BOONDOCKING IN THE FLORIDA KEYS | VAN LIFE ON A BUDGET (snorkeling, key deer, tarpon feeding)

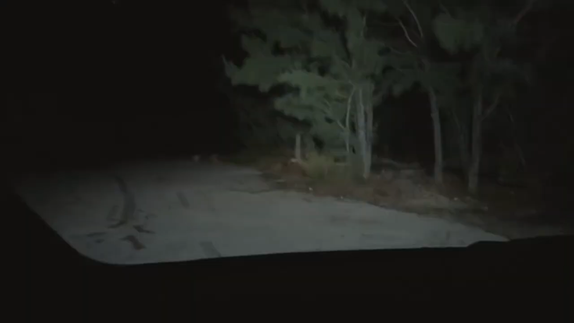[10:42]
Okay, we're gonna go to the right here. It looks very... Oh, tight. Whoa. But the ground looks fairly hard, I guess, which is a good thing. Because I ain't about ready to get stuck back here.
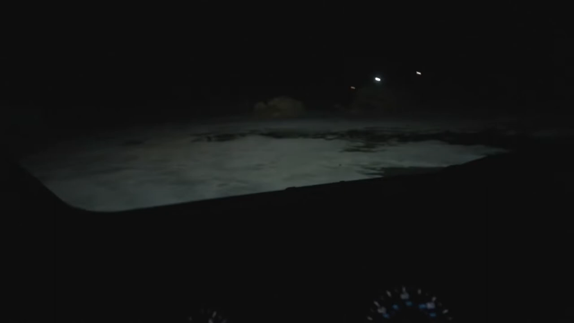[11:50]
Luckily, the ground is very gravelly,